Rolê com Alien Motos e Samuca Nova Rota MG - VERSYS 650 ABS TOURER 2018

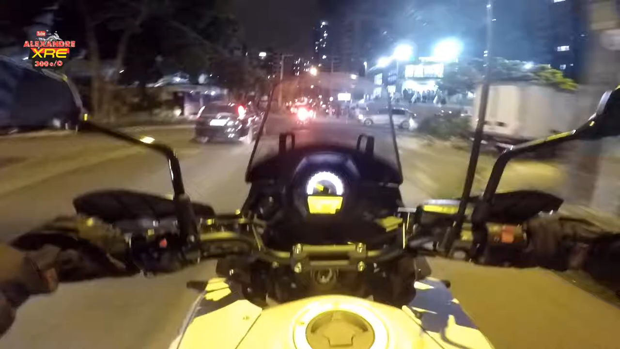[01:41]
Aqui é a Avenida, se não me engano, né? Avenida Ribeiro de Brito.